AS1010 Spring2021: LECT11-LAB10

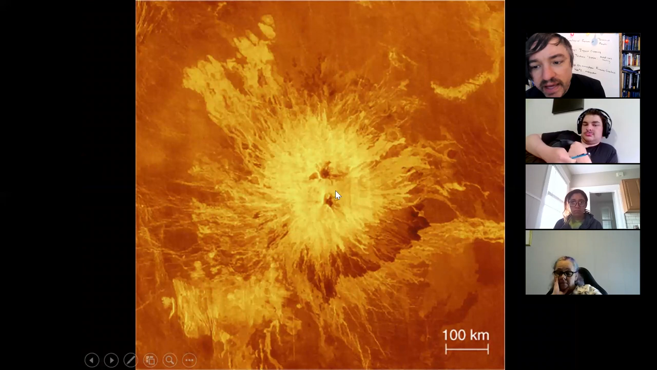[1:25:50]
and that would make sense that Venus has active volcanism because it still has a thick atmosphere today. One of the tallest volcanoes on the surface of Venus is matte mons,
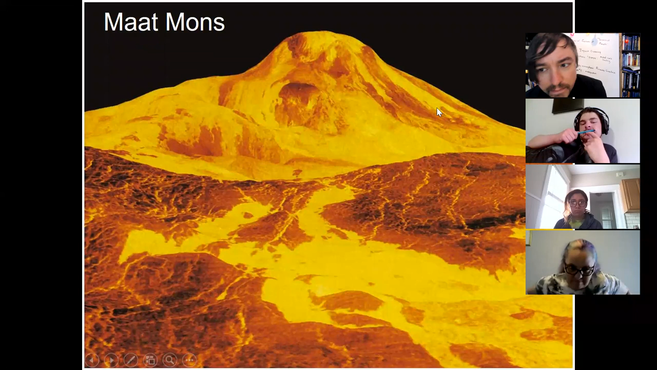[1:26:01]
and you can notice that the shiny reflective surfaces here, these are, by the way, taken with radio telescopes, so this is not an optical picture, it's a radio image, that the surfaces are shiny in some places that probably have a higher metal content, suggesting that these could be recent lava flows.
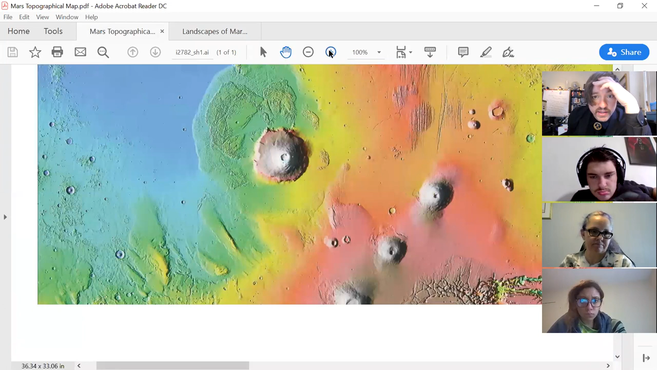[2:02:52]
at this map the areas surrounding the volcanoes look quite smooth
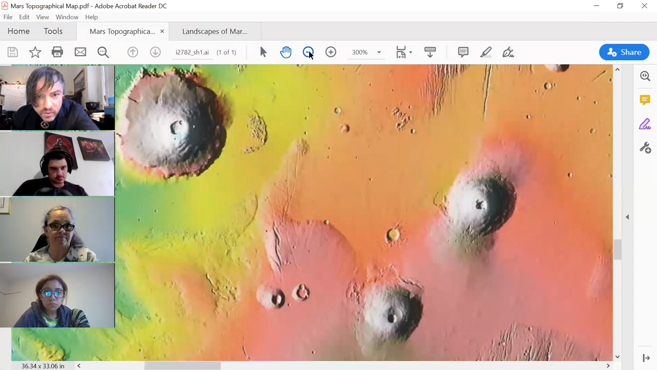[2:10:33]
now that i've taken you on a spirit journey if you were to count craters on or near these volcanoes would you be able to infer the age of the volcanoes relative to the surrounding plains what do you say jenna